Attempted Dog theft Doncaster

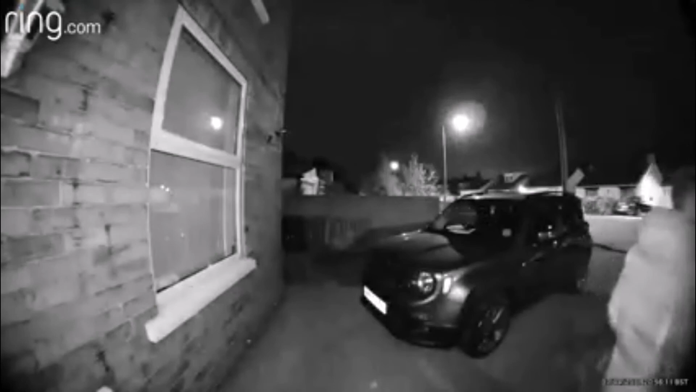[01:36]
Camera's on, where? Camera's on. Can shoot the dog, bro?